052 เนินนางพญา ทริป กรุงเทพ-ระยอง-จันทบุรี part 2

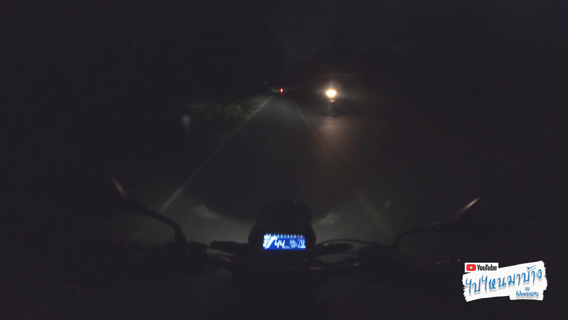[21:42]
แต่พอขี่มาได้สักพักนะครับ เราก็จะเจอกับเขตชุมชนนะฮะทางน์ที่เริ่มจะมีไฟบ้างนะครับ แล้วก็ เออ ทางก็ดีขึ้นครับไม่ได้มีปัญหาอะไรนะฮะขี่มาได้บรรยากาศ ได้ความรู้สึก